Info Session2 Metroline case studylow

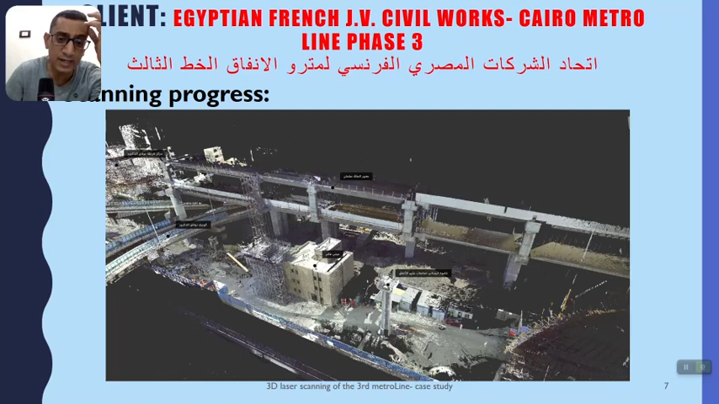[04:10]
عندي ده محور الملك سلمان ده المدنى القايم ده العميدة الخرصانية بتاعة الصبورت ده
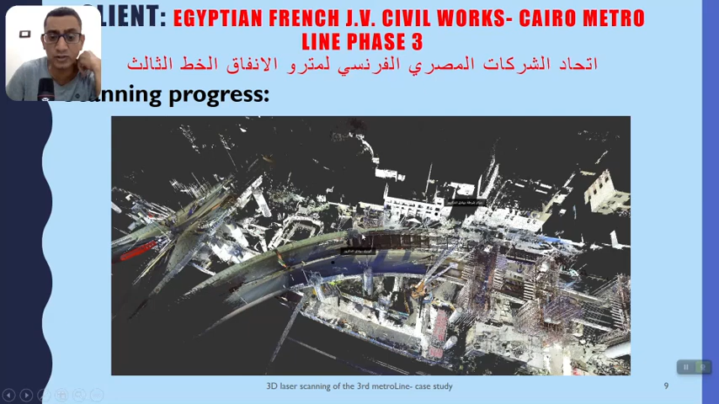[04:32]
خاطر عندنا عالي جدا في الاريا ده نقدر نقول عليه شكل للمحور ملك سلمان بعد
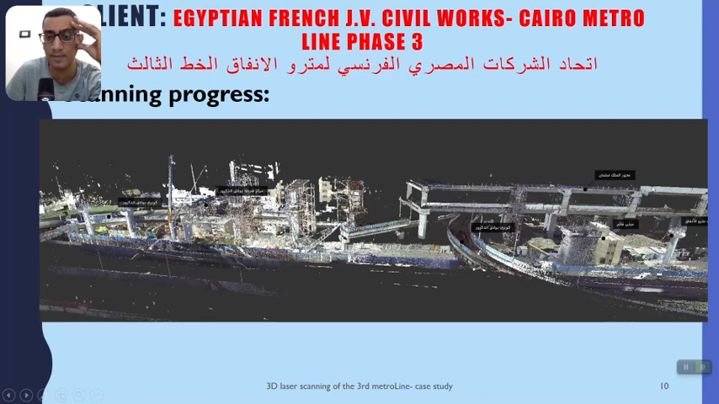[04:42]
الكبري والصبورت اللي عندي كبري بولاء الدكرور بتفريعاته مركز شرطة بولاء الدكرور موجود في الناحية التانية بس هنقدر نعرض
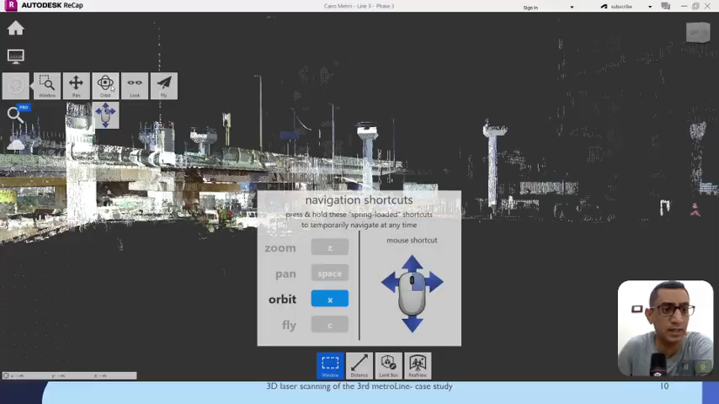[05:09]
بس نبدأ نزبطها كده نتحرك بيها ده شكل الداتا
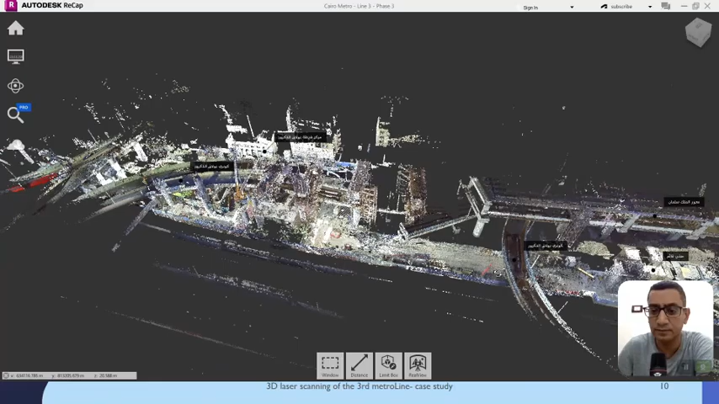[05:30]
الداتا بعد لو انا جيت عملت زوم على
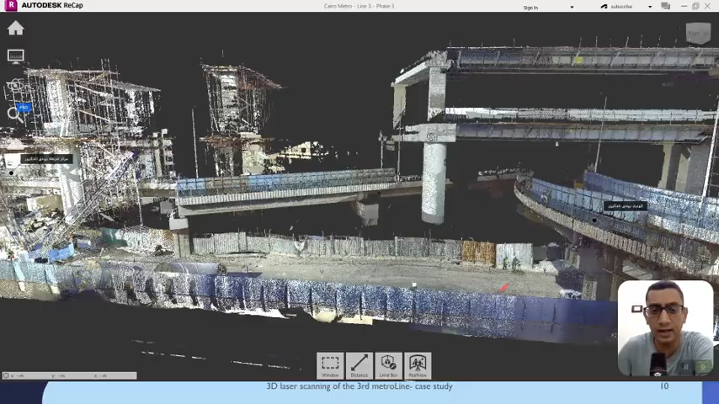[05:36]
بتاعي بتاعي
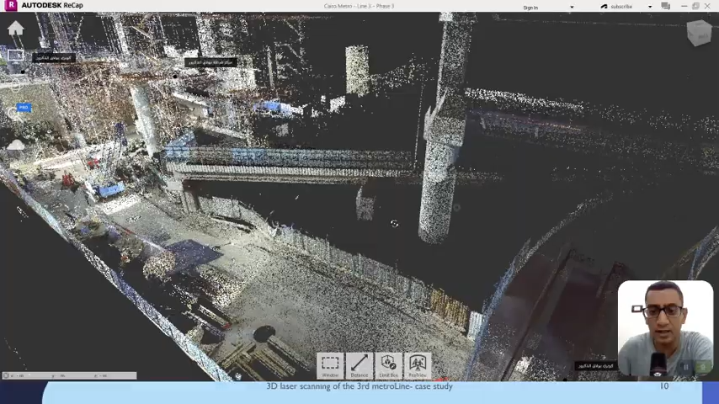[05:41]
بتاع العمود تحركت شوية نقدر
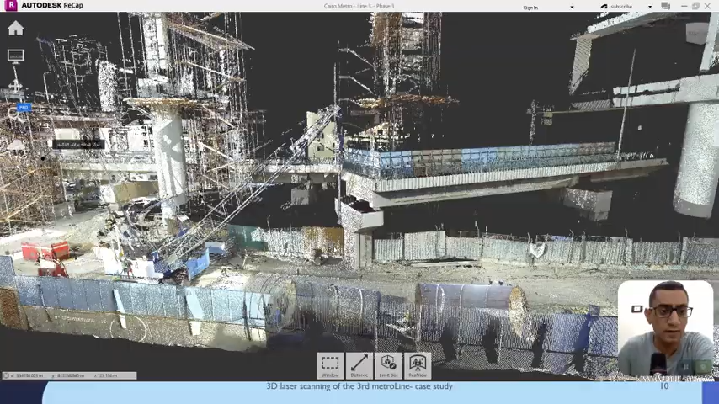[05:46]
هنا برضو نظهر بتاع العمود شكل
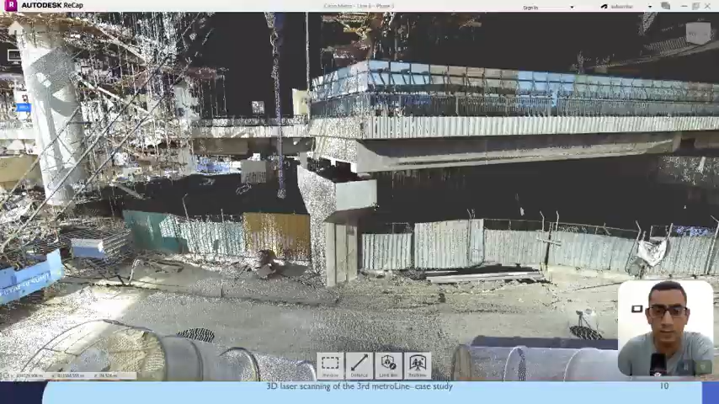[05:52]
بتاعة المحور الملك سلمان الدايرة دي طبعا تمثل الوقفة بتاعتي ده شكل الارض ده بتاعي الارض بتاعتي
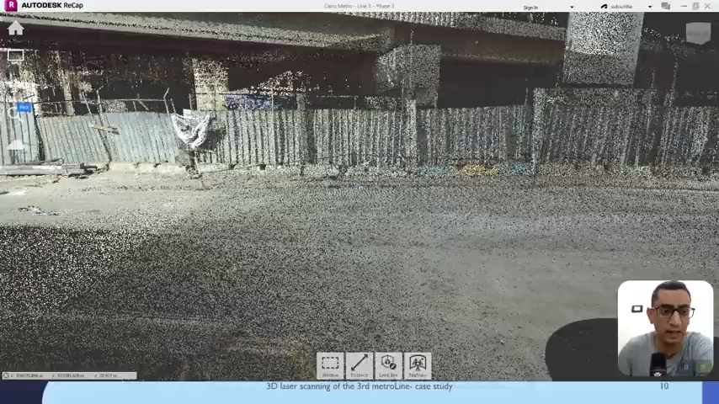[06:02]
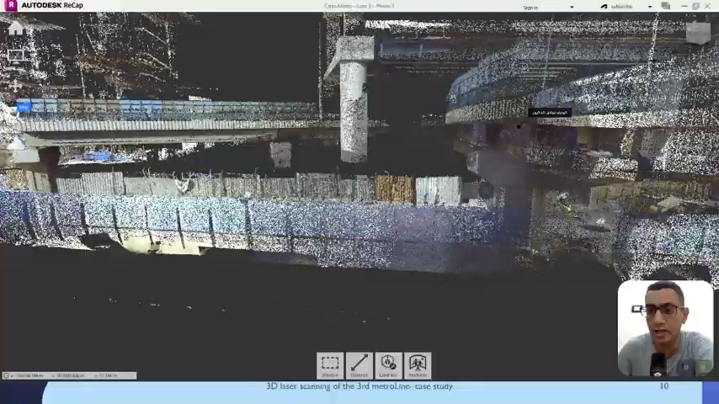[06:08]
الريزيليوشن كان مناسب جدا لعملية الموديل
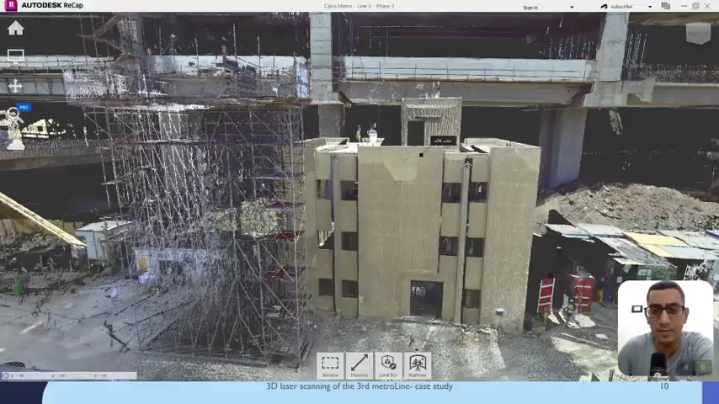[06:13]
ده مبنى قائم برضو حتى الوجهة بتاعته بتاعها الريزيليوشن بتاعكواس
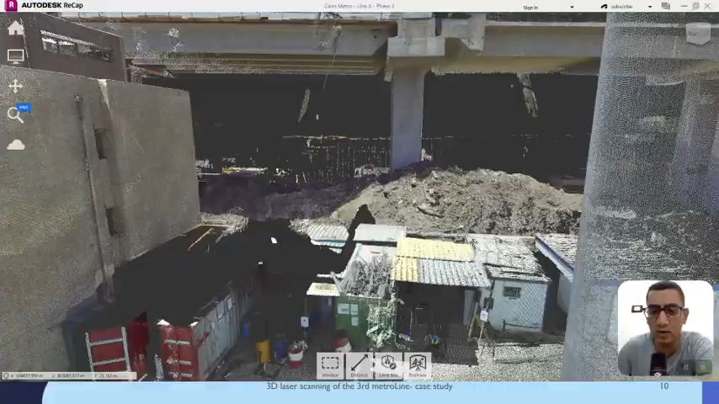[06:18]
دي منطقة منطقة طرابية برضو تفاصيلها ظهرة ودي
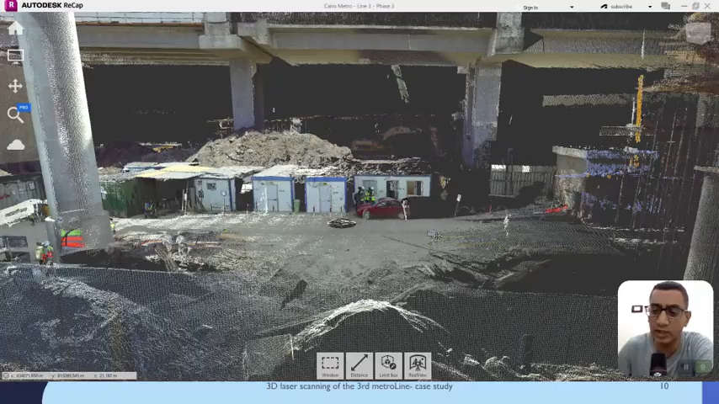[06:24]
حاجة من ضمن الحاجات اللي بيعملها ان انا يعمل لي لأي حاجة عندي دي عربية
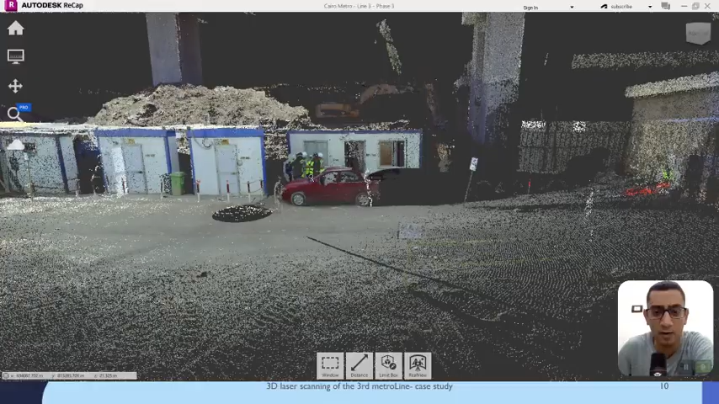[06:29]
ظهرة في كانت موجودة في السايت طبعا السايت
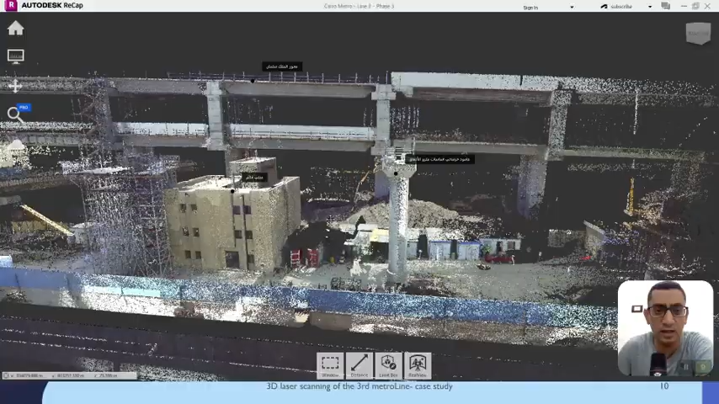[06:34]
عالي هناك جدا بتعمل وبتعمل بتكشف العيادة
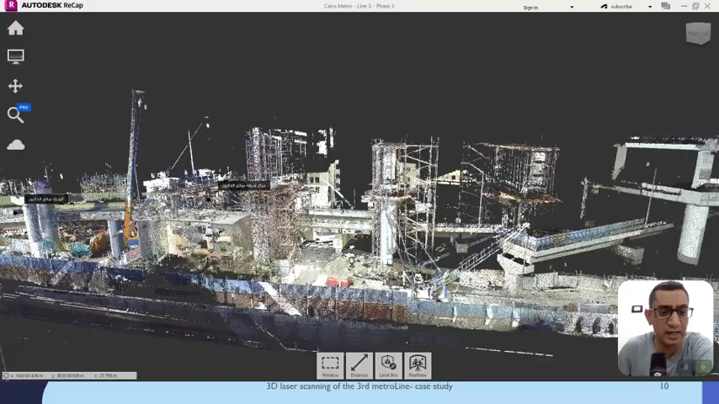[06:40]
لأ شغل بصورة كبيرة جدا دي
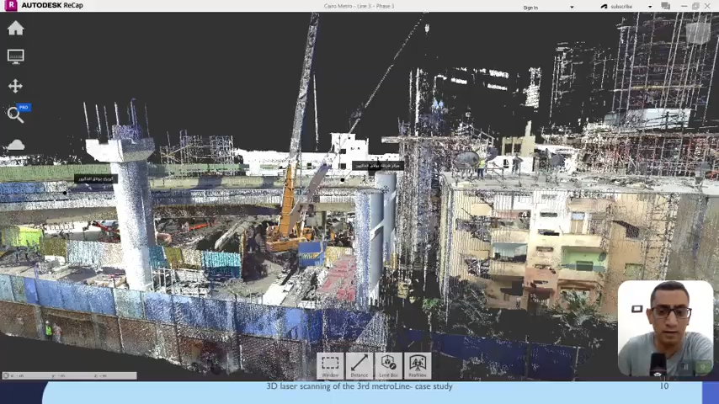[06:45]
الاعمدة ده مركز شرطة بولاد دكرور يعني
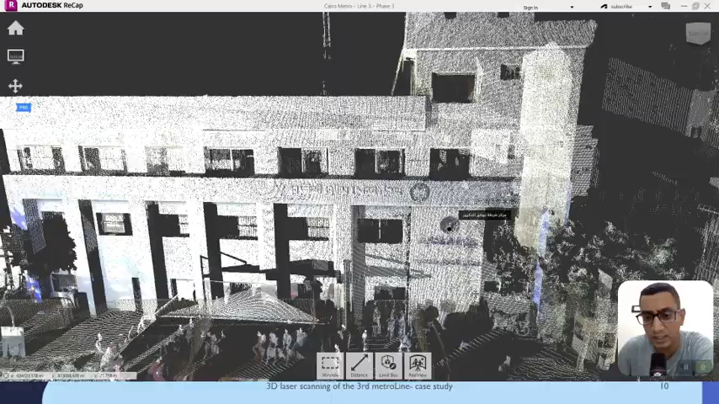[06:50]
شوية يعني شوية الكتابة مش ظهرة هنا ده زارة الداخلية هنا مكتوب
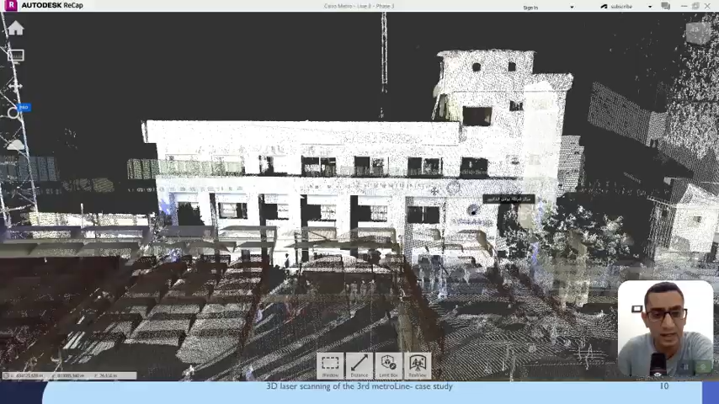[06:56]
ده الكوبري الرامب بتاع كوبري
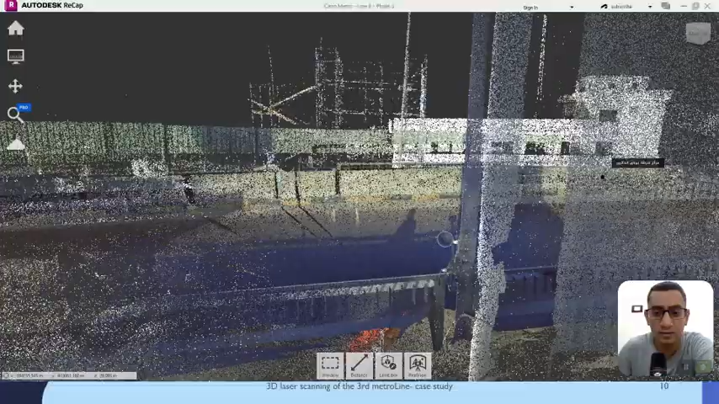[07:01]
وده اتعمل بعد الفجر عشان خاطر الترافيك اللي عندي
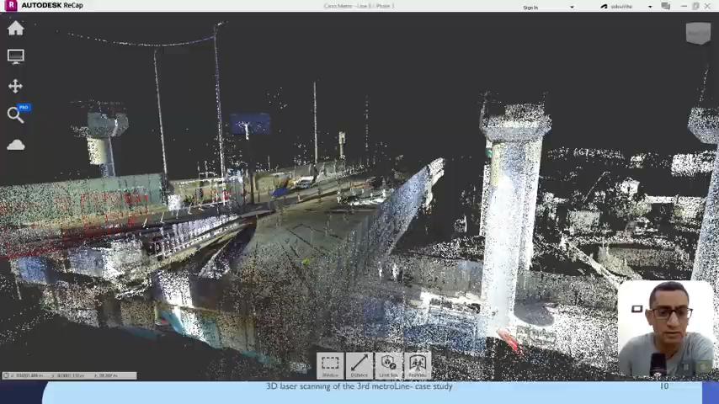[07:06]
الـ كمان احنا نقدر نعرض
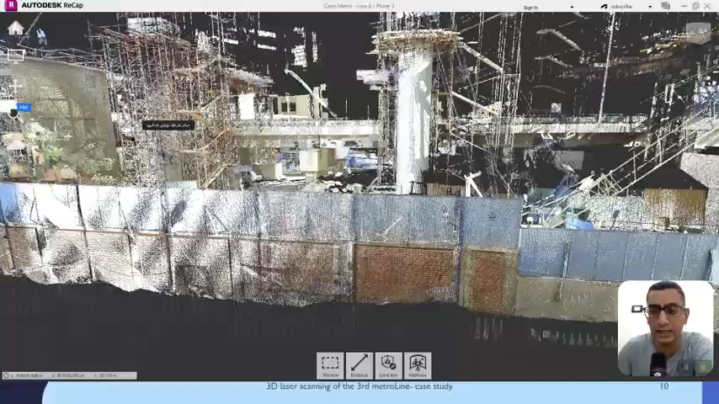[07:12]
صور نقدر نتحرك خلال يعني مثلا
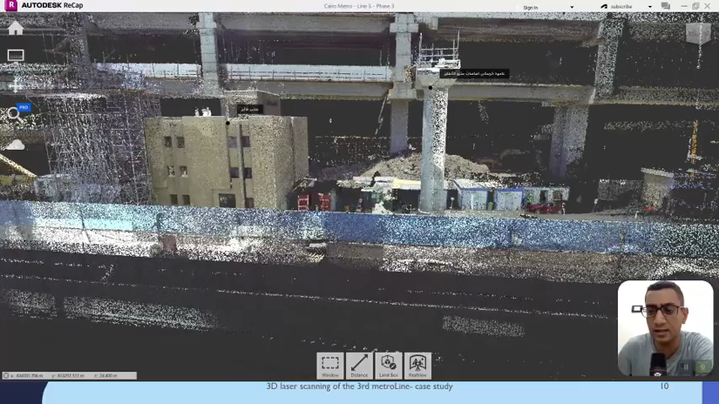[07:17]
لو ابتدينا نعرض الريال فيو الرياليتي عندي